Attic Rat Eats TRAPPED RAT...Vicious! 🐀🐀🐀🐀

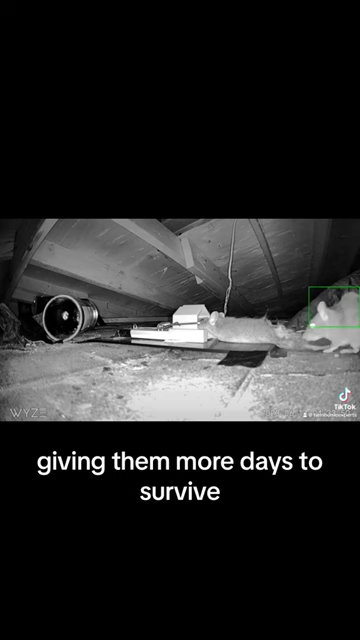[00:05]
This is why we use the twin traps and a monitoring camera so we can dispose quickly.